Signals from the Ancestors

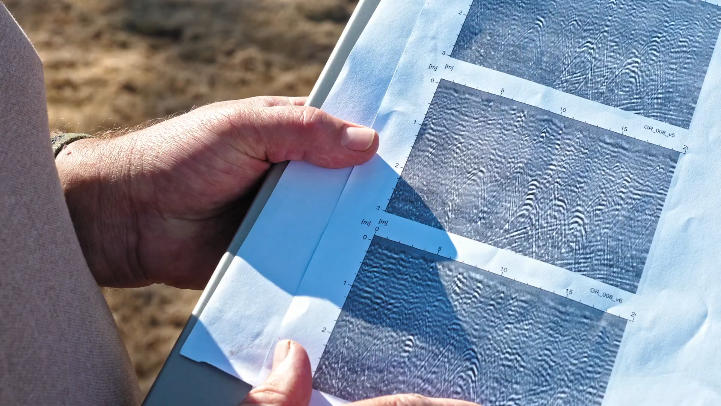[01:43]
So these are from several of the transects but you can see particularly at around the just above the two metre mark so one metre eighty there's a series of very strong reflections within the ground.
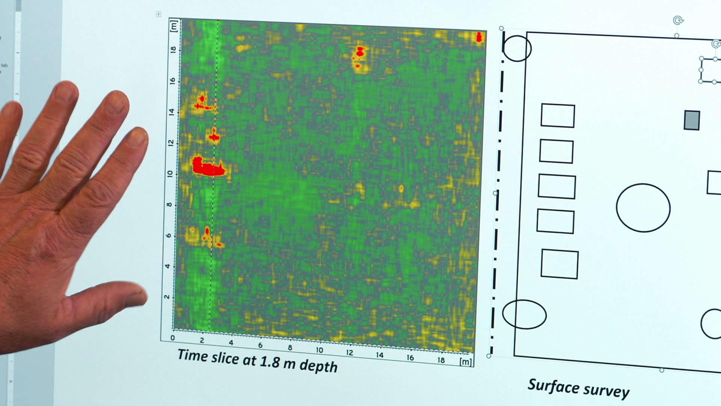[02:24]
can see a number of them around and on the surface survey we've tried to plot these out as well together with all of the other time slices.